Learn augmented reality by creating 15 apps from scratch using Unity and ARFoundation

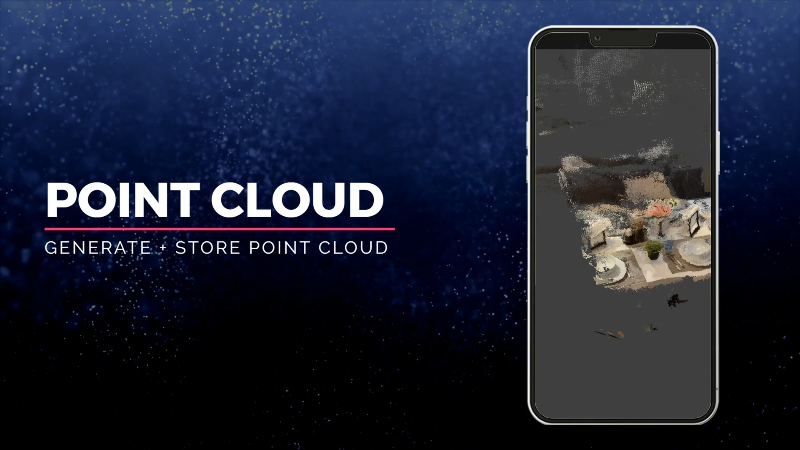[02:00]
to see how we can create those point cloud using air foundation and we're also going to see how you can
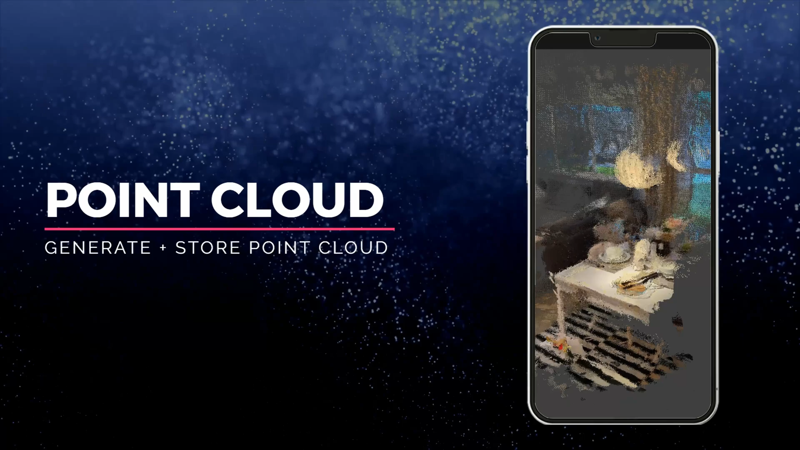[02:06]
store those point cloud we're going to dissect how kayak used this concept of point cloud